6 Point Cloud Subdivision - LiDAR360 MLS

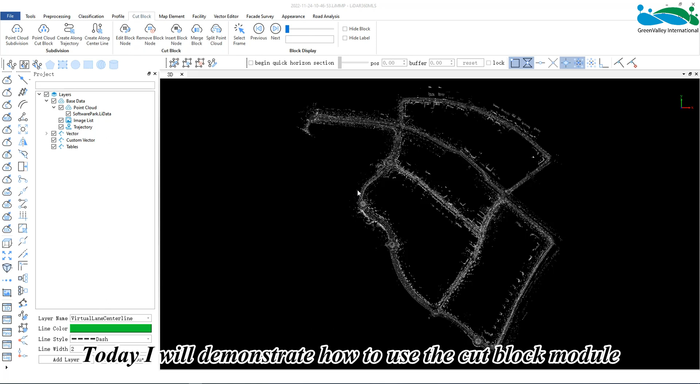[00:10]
In the Cut Block panel, our LiDAR 360 MLS software provides you with four subdivision methods.
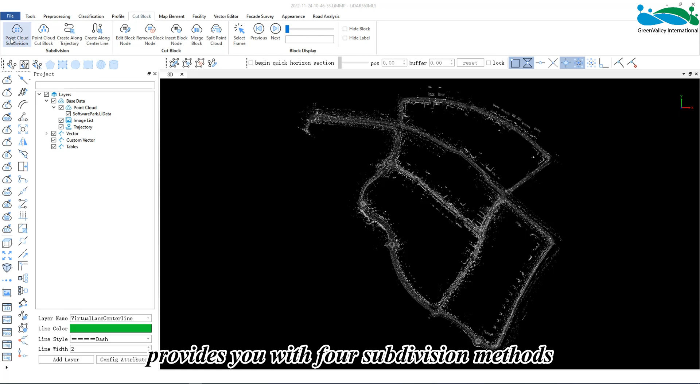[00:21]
Point Cloud Subdivision, Point Cloud Cut Block, create a long trajectory, and create a long centerline.
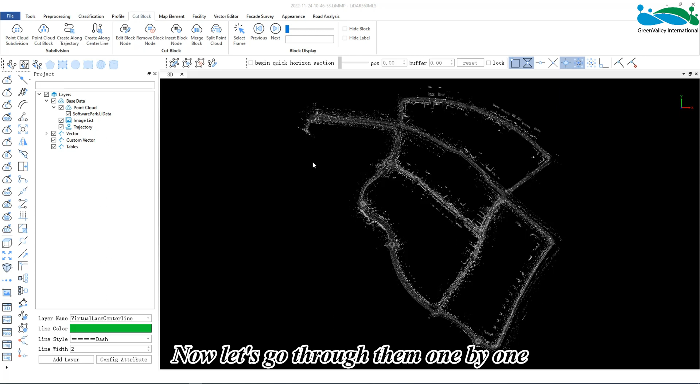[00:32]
Now let's go through them one by one. The first, Point Cloud Subdivision, is the scale-based method.
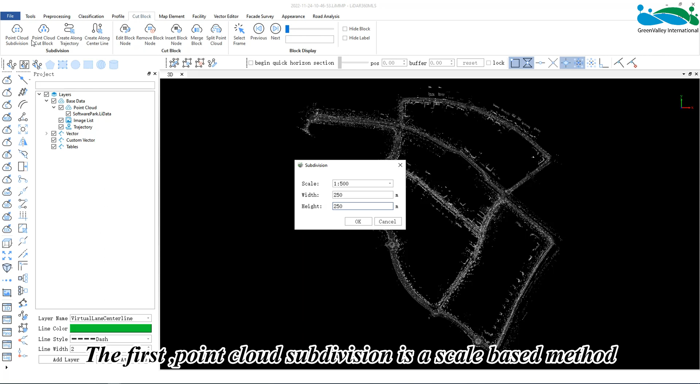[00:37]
Here, each segment is divided according to the national standard scale.
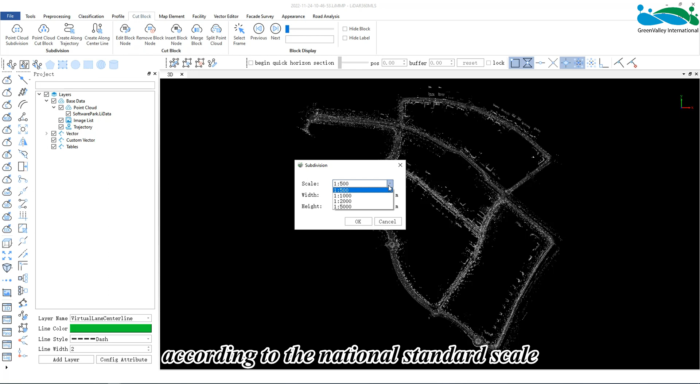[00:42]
For example, 1 to 1000.
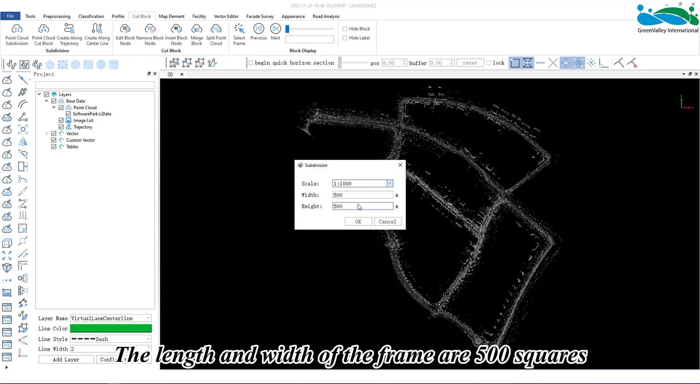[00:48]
The length and width of the frame are 500 squares. Click OK to start segmenting.
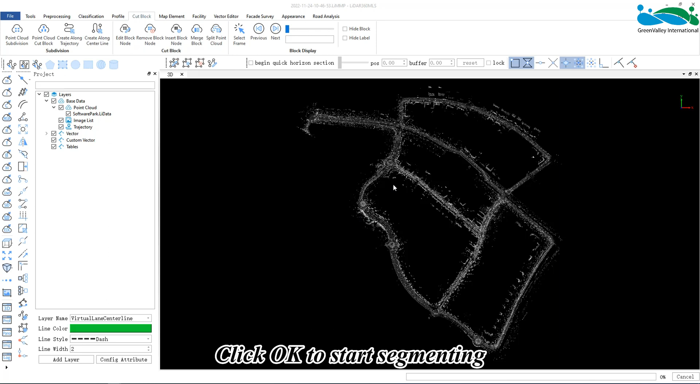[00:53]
This is the effect after we complete segmentation. The second, Point Cloud Cut Block, is a method with custom length and width.
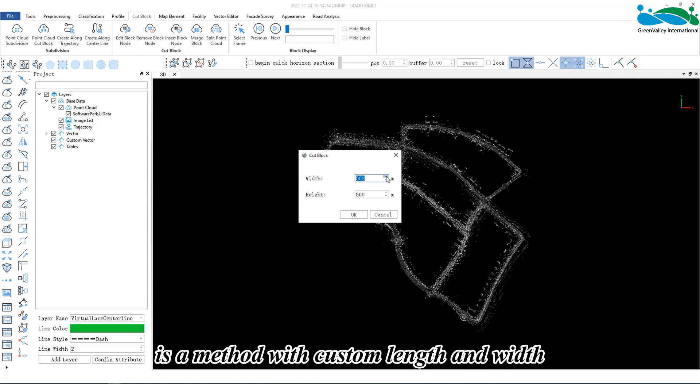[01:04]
Here, the divided frame is a rectangle. The advantage of this type of division is that it can be adjusted according to your actual needs.
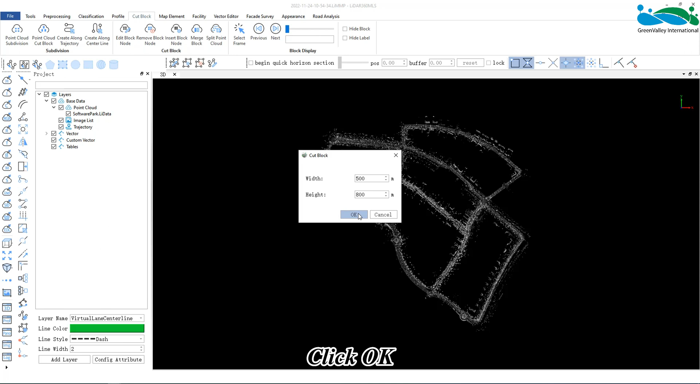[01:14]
Click OK. This is the result after we finish cutting. The third, is create a long trajectory.
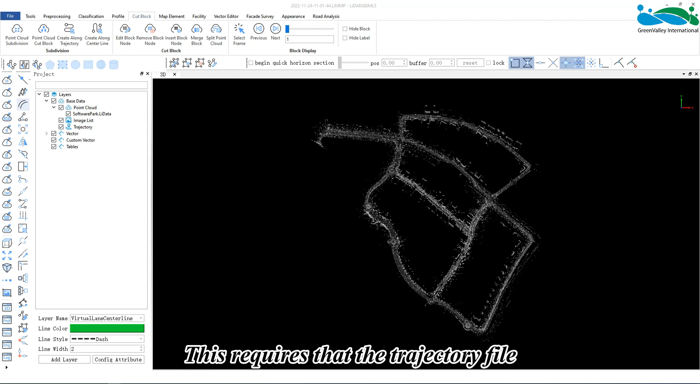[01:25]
This requires that the trajectory file must be added to the project.
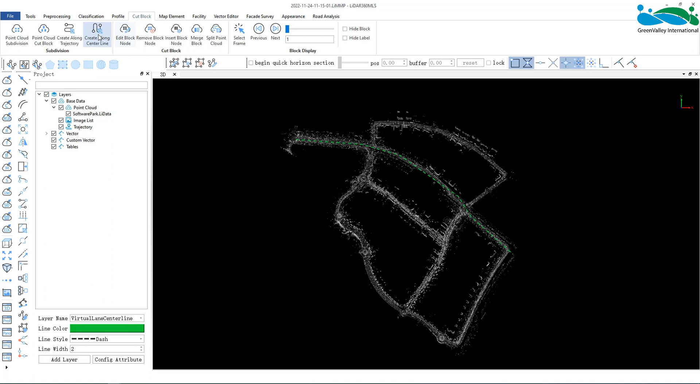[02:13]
Here, we can also set our length and width that comes along with the actual shape of the road. Last, is create a long center line.
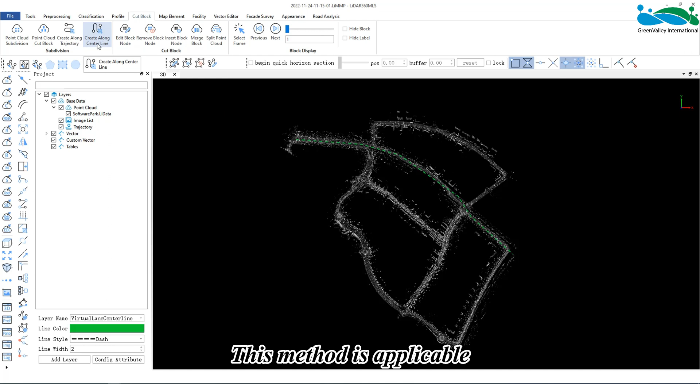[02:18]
This method is applicable if there is no trajectory file to work with and the point cloud needs to be divided according to the actual shape of the road.
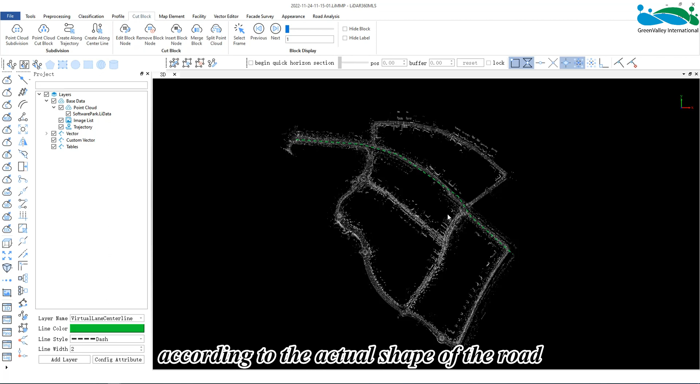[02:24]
This needs to be in the area intended to be segmented.
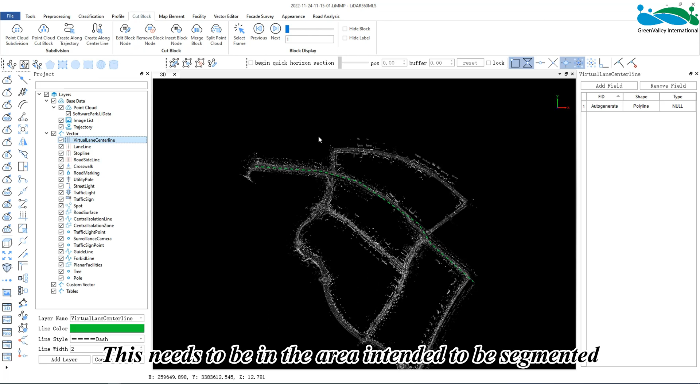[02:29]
Draw a line ahead of the time along the road center line.
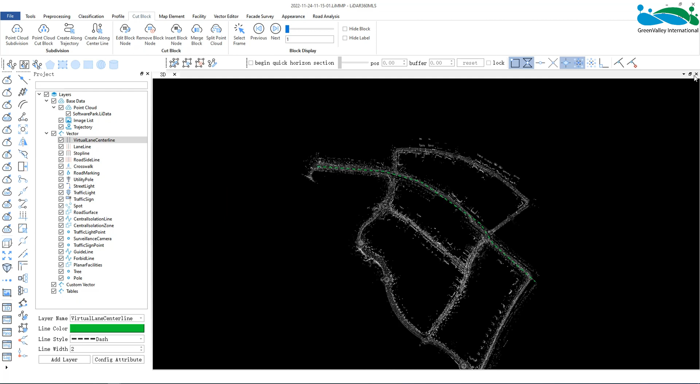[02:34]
And then use the click function to select this line.
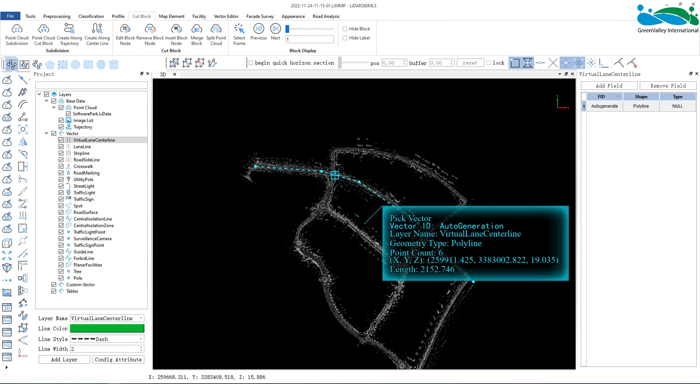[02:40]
Then, click to divide according to the center line and set the custom length and width.
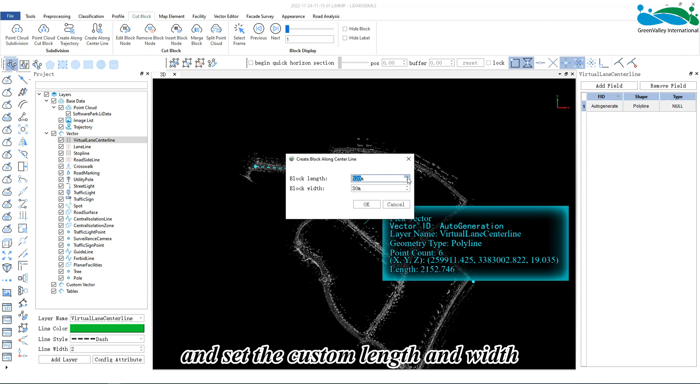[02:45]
Click OK to segment.
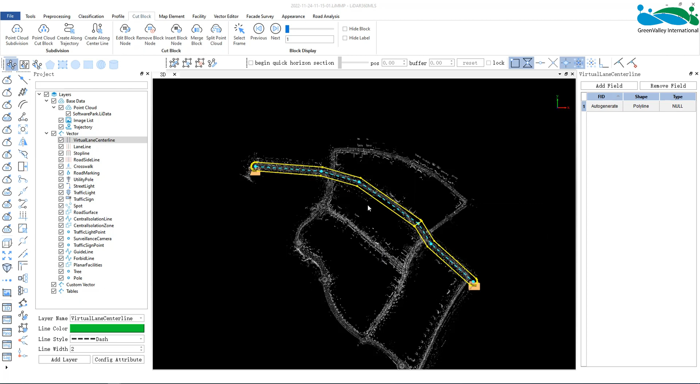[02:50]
After segmenting, the affected picture frame is generated along the vector line.